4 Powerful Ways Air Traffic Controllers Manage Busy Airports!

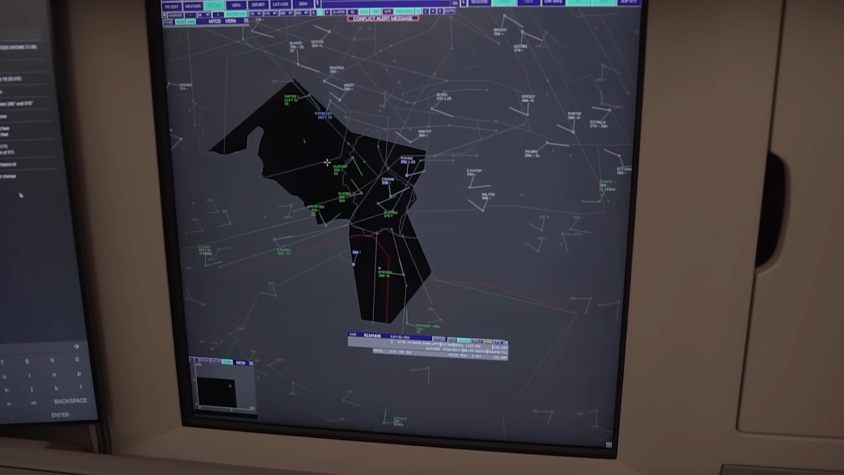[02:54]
or the ATC unit handling the en route airspace switches from using a radar to a procedural control temporarily.
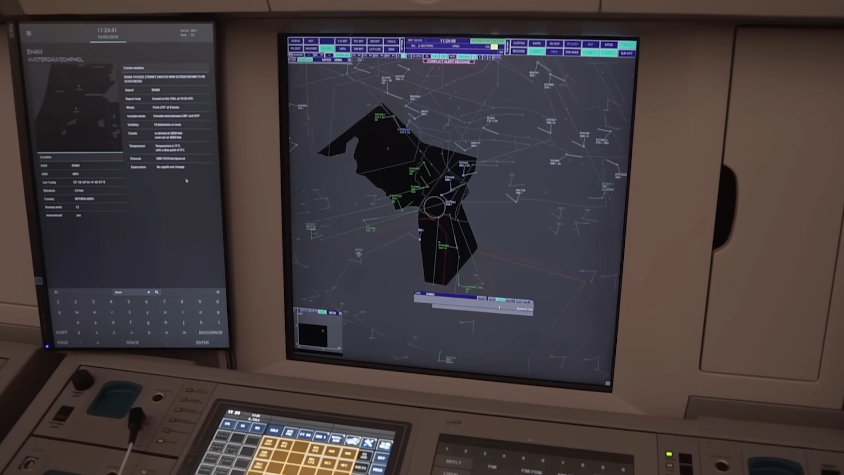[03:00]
In both cases, the spacing requirement increases dramatically.
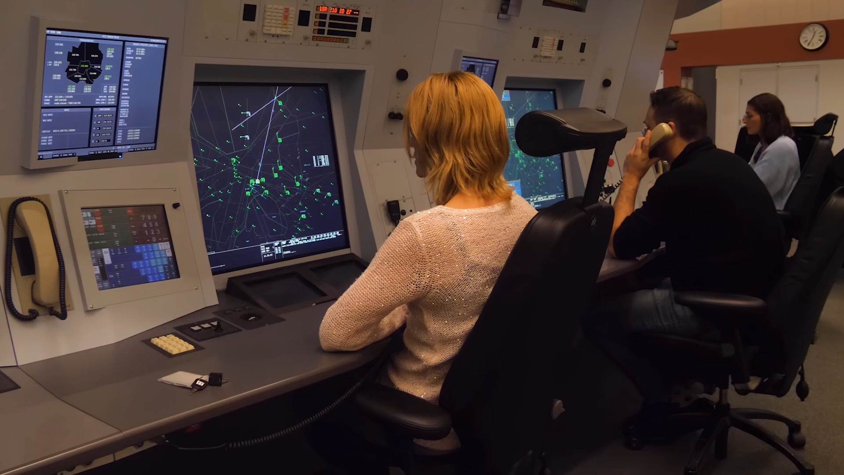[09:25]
The sequencing controller is responsible for feeding the traffic inbound for the approach controller, according to the times given by the arrival manager software.